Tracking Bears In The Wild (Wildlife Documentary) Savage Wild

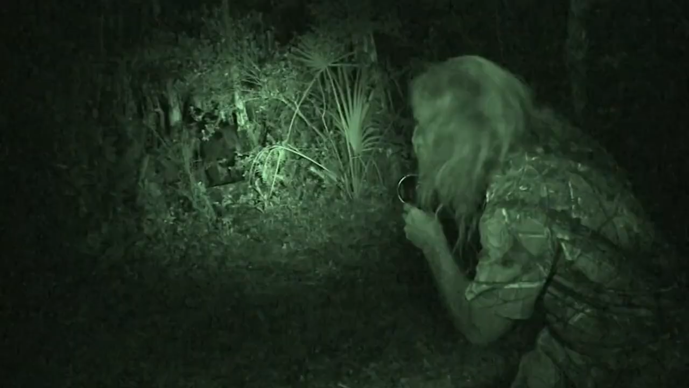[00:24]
Back off, back off. His head is this white.
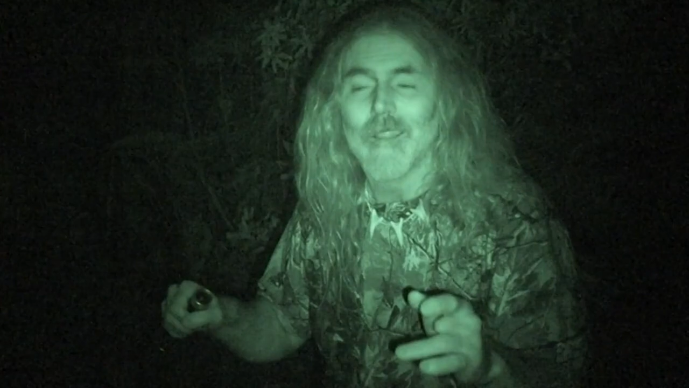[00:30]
That's a sure way of getting killed.
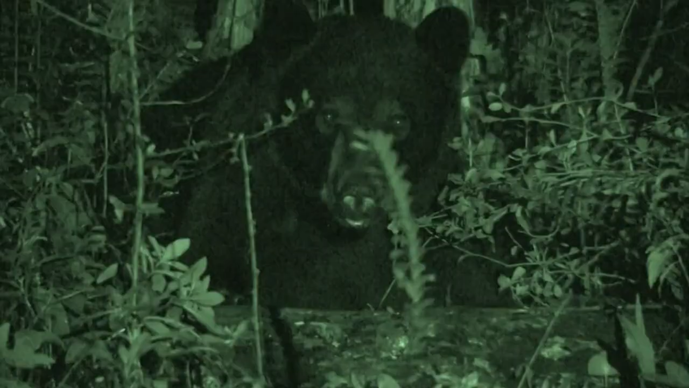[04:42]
You know, once the bear knows I'm there, a bear may decide not to leave. He may not care that I'm there.
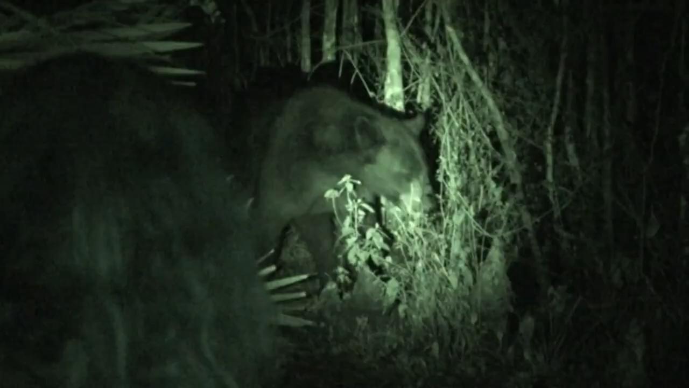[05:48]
I'm going to be getting ready to attack. He's very threatening.
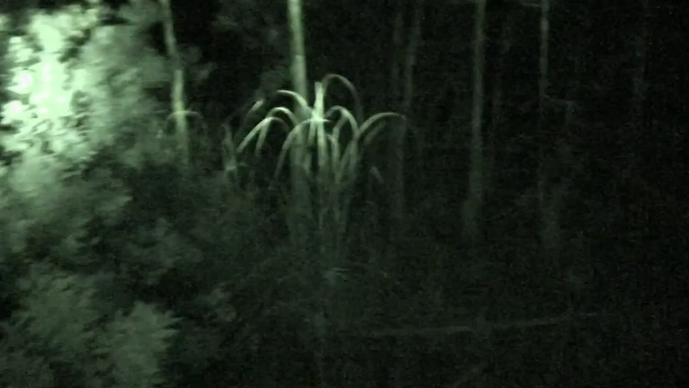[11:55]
He just did a charge at us in the park, miss.
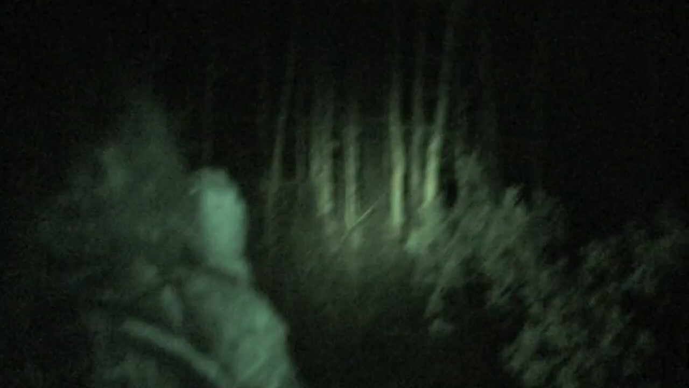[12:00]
It's the biggest black bear I've ever seen. To me, I consider the Florida black bear the most dangerous thing that roams these woods.
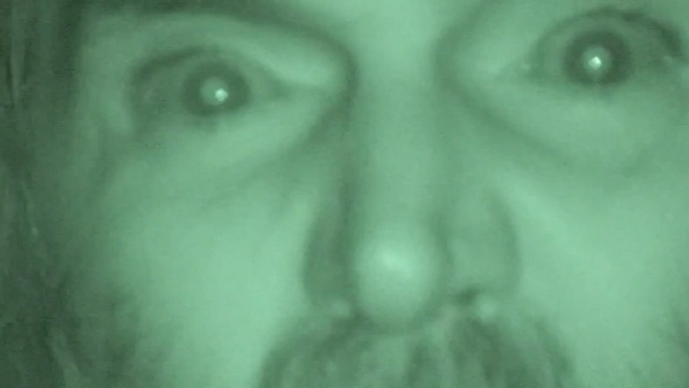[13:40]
Six years, but I can't see how this bear I can't see if he's going to be theprends, Oh, my God. Thanks. Thanks. he might be getting ready to attack he's very threatening he's about 600 pounds
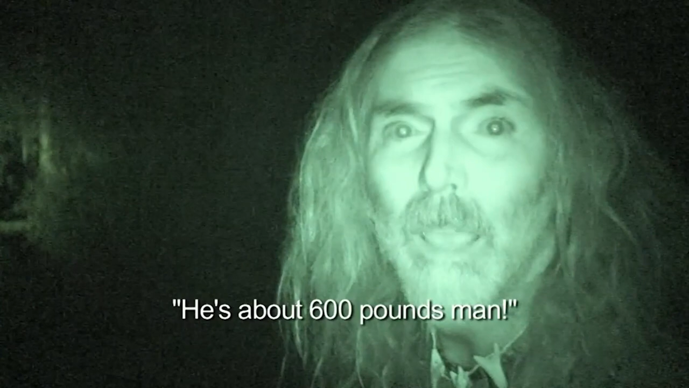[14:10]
here he comes
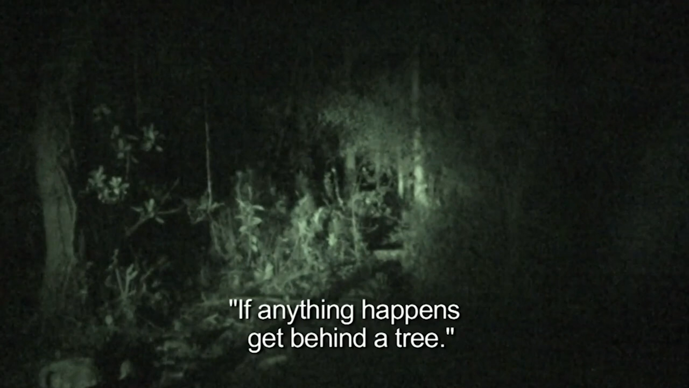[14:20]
it's okay if he happens we get behind a tree he's fixing to a shark here he comes that's okay it's okay he's coming
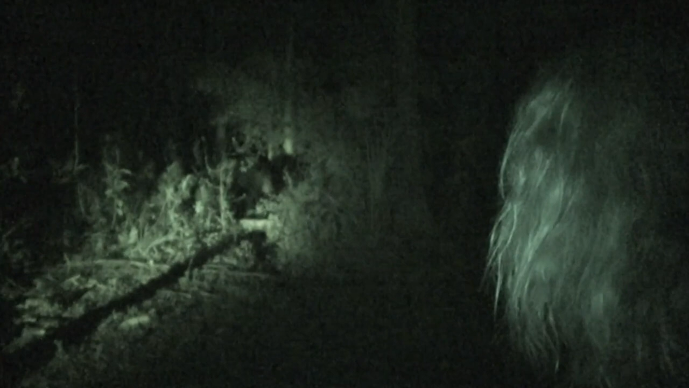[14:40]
it's the biggest black bear I've ever seen his head is this wide man his head is this wide he's digging he's feeding he's trying to feed on scrubs or something he's digging in there
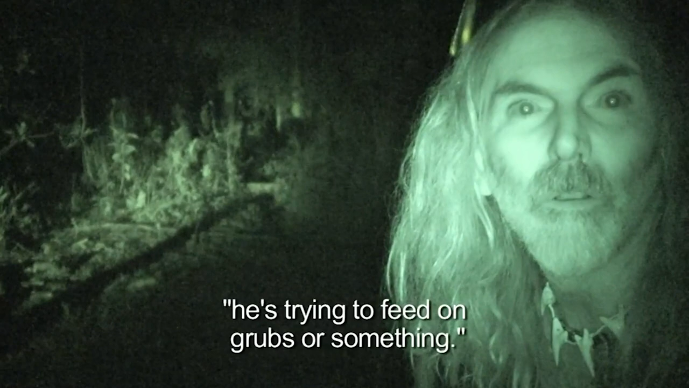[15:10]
I'm about 25 feet away I need a barrier
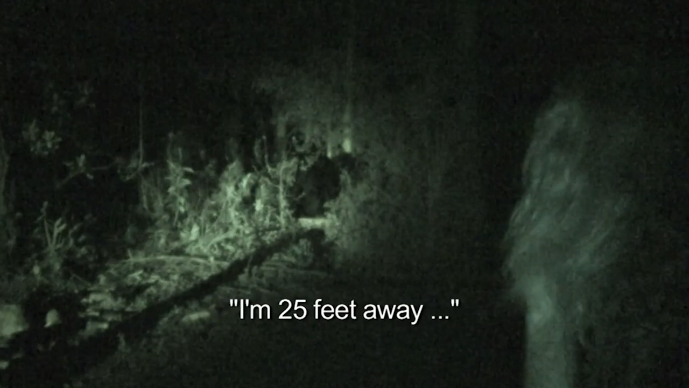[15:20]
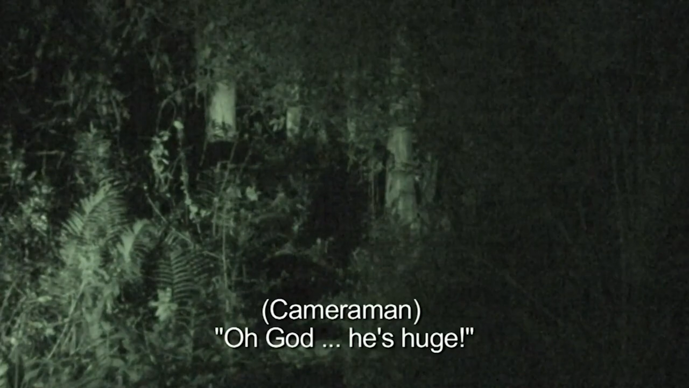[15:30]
oh god he's huge that black bear is huge you know he backed off and I started hearing that threatening noise and
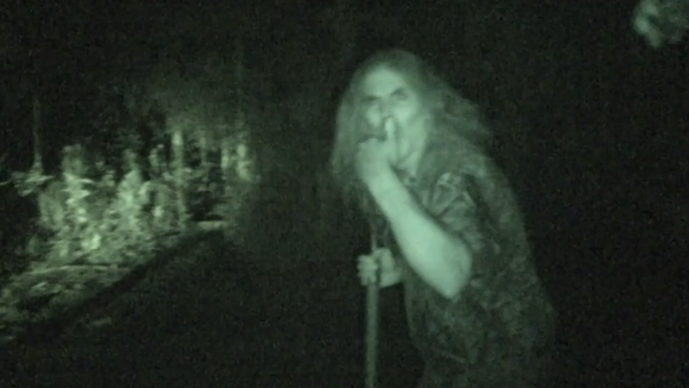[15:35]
he started pounding the ground and I said let's get back here he comes man he came back forward like that and I said he stopped right there but I thought he was going to keep coming when that happens the best thing to do is just get behind a tree and that creates like a natural barrier for some reason there's something in the way if it's open between you and him he'll come to you I like to have a jump behind a tree or something
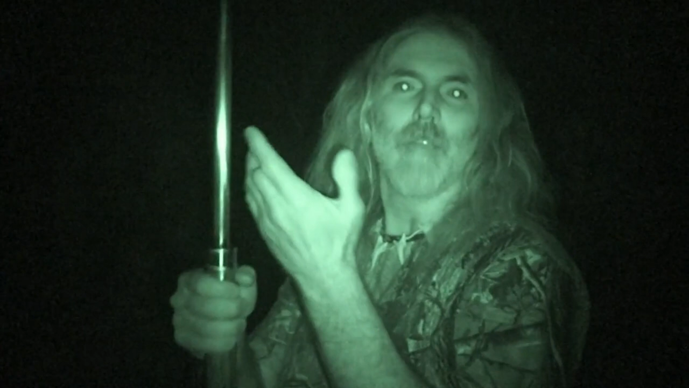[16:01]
I carry this I wouldn't use this but if anything I'd use the back end as a barrier
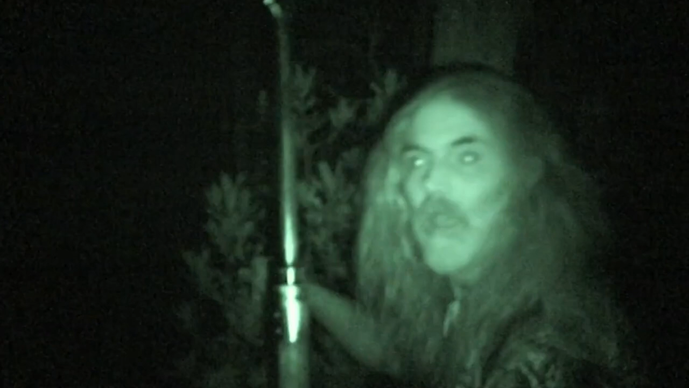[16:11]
he's in here somewhere
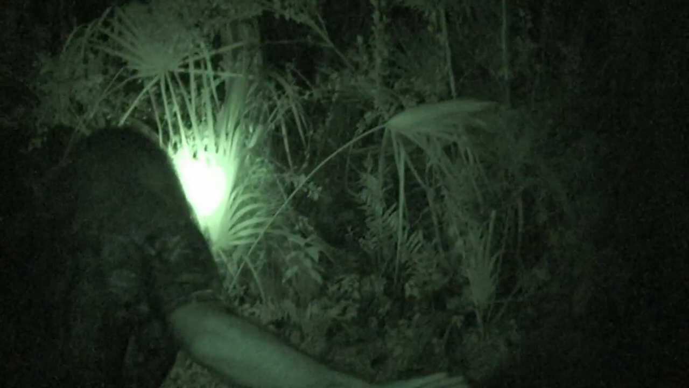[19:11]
he likes to he likes to back out like this
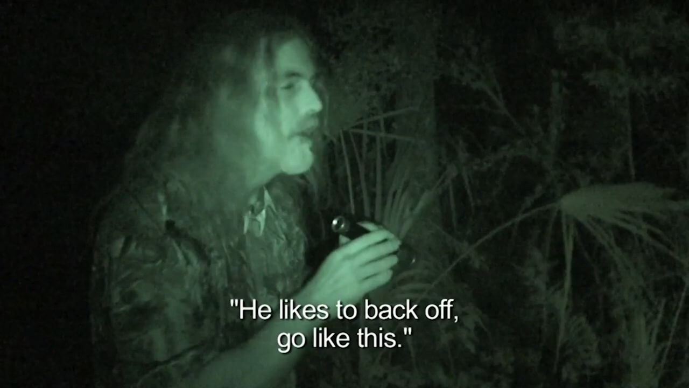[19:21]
if I get any closer I'm going to get maled he needs to head to get back out there may not come out of there but he's still there tomorrow there there there
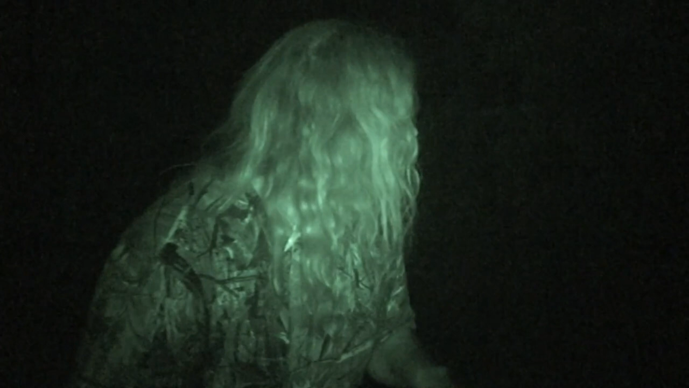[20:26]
Yeah, this is so eerie to go in there.
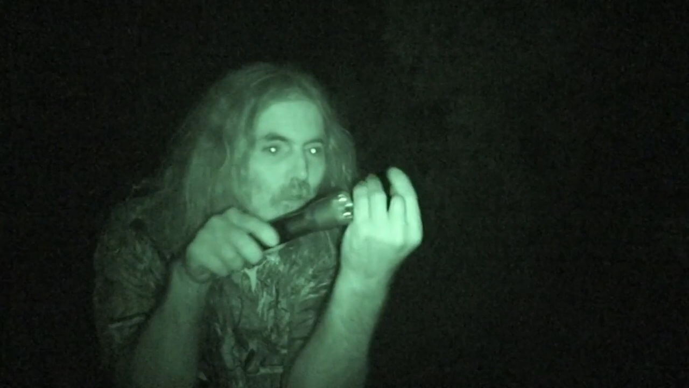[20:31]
It's so dark, and the minute he moves, he's off this little light, and I don't even know where he's at, and he starts circling around there, and all I can do is listen for him. It doesn't get any more savage, it doesn't get any more wild than this night, to go into the dense swamp, the darkness of darkness,